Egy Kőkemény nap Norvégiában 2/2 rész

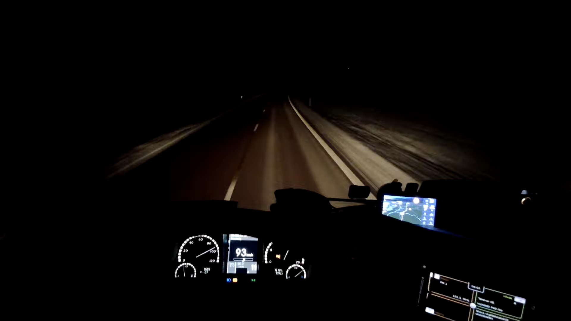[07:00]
Közeledek Svinesund határra, ugye ki kell álljak vámolni. Hát eléggé hűvös van kint, de mutatom nektek.
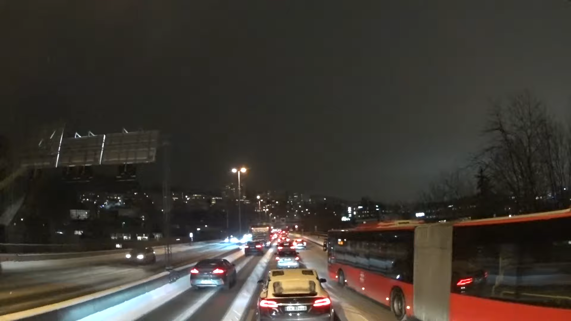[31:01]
Ennyire havas a város, akkor milyen lehet a pálya? Azért kevesebb autó mozog, azért hidegebb is van, mert a városban egy-két fokkal mindig melegebb van. Itt is egész enyhe mínusz 7 fok van, reggelihez képest nagyon jó.
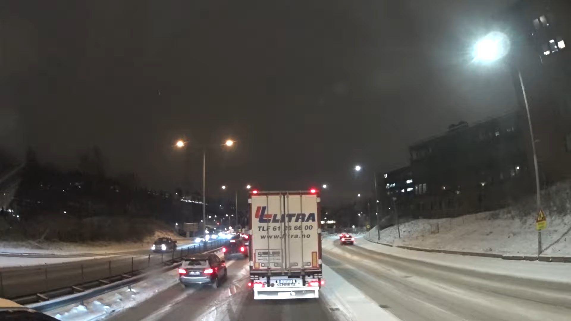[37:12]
Na gyerekek, most dobom el az agyam. Túl fogok vezetni, már itt araszolok másfél órája Oszlóban. Hát most mit, nem is tudom, hogy erre lehet-e valamit mondani. Káromkodni lehetne, de visszafogom magam. Ebben a kamionozásban tudjátok, az a szar, hogy mindig, minden körülmények között valahová sietned kell.
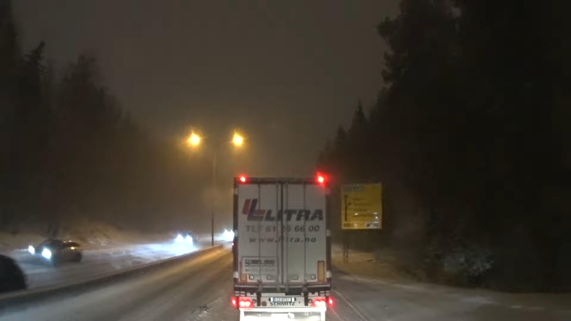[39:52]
Már 8 perc alatt esélytelen, hogy bárhol is megálljak. Na, 5 perc múlva lejár a hivatalos 15 órám. Írja is a tachográf, hogy 5 perc van vissza.
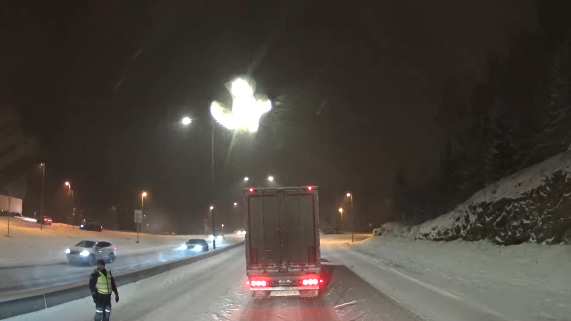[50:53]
és a munkával kapcsolatos összes tevékenység, például a tanulás, tudásbővítés, szempontjából de a biztonság minden formában. Azért nem lehet egyszerű itt a rendőröknek se. Minusz 10 fokba itt kint állnak és irányítják a forgalmat.
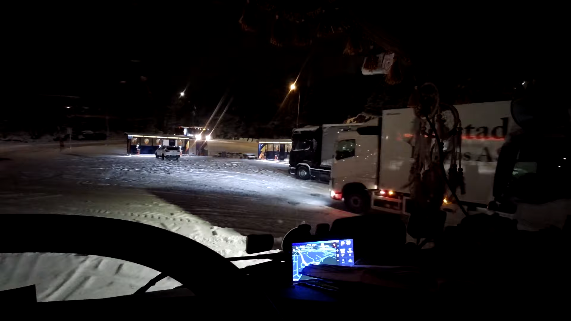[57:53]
Hát sikerült megaludnom ezen a selkuton, ahogy látjátok, elég szépen behavazódott reggelre.
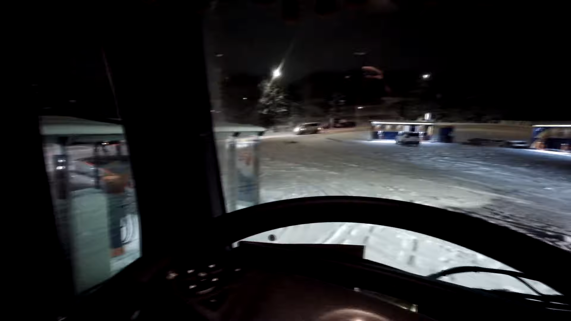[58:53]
Kíváncsi leszek egyébként az elindulásra, hogy ki tudok-e jutni a parkolóból,
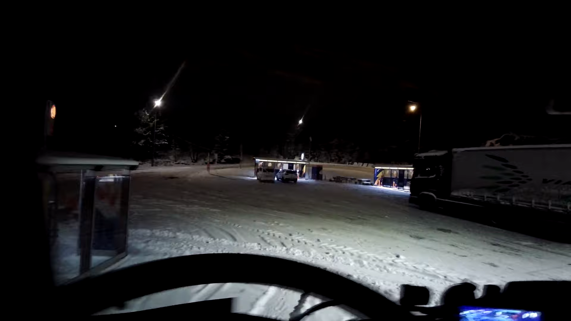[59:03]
gondolom a pálya járhatóbb lesz ott, látom tükörben, hogy járják a hótolók, meg az autók is, kamionok is. A közben meglett a 9 órás pihenőm.
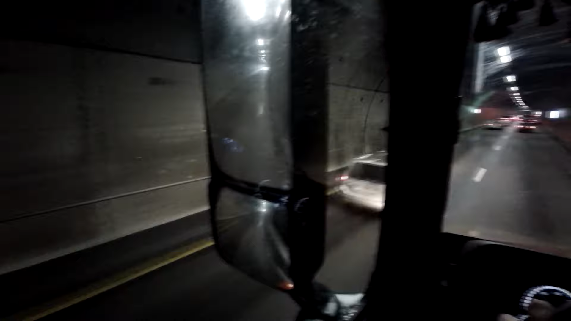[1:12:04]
Viszont ott mögöttem úgy látom összementek, mert kirakta az elakadás jelzőt.
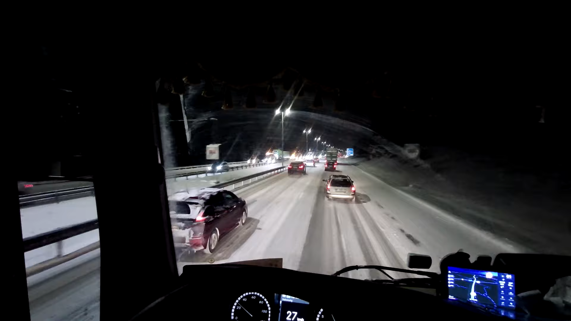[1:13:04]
Hát egy ilyet vontatni se lehet semmi. Ez egy olyan nyerges pótot húz, mint én, csak még előtte van a...
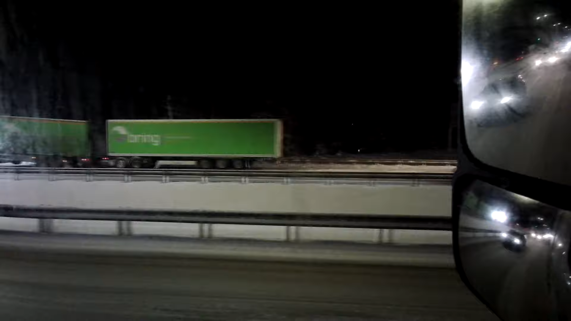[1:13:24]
Hát nyilván szétakasszák, hogyha van eszük. Azt vártam, hogy lefelé jobb lesz az út, de ahogy megyek Svédország felé, mint hogyha egyre rosszabb lenne. Mondjuk ez tegnap is így volt, hogy azon a részen ott Svinesund előtt még a hó is nagyobb volt, nem csak a hőmérséklet volt alacsonyabb.
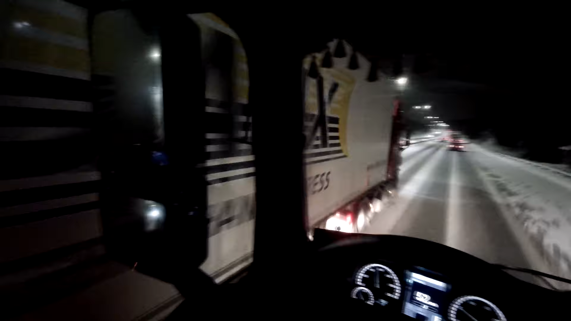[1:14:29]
Majdnem nekem jön az idióta. Azért közöttünk, hivatásos sofőrök között is vannak nagyon rossz sofőrök.